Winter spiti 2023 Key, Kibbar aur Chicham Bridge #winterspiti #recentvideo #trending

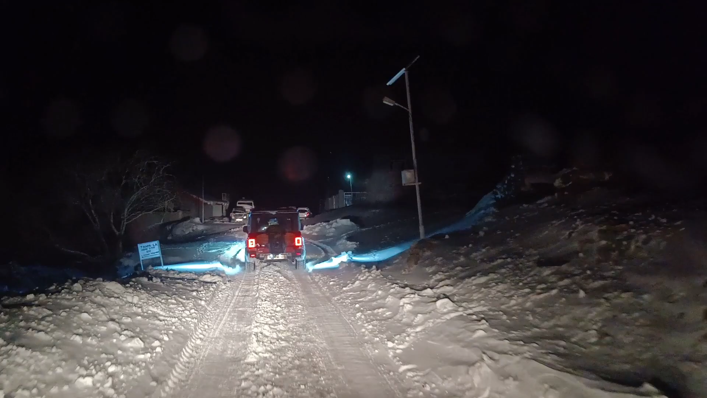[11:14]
मतलब इस से अभी काशा ही है अभी कल वापिस खतरनाक ट्रिप करनी है लेकिन दोस्तों जुड़े रो मेरे साथ ऐसी ट्रिप के लिए वो एक ही मनुष्टी की वो लाइटे स्टार्ट हो गई है अब व्यूदि झाल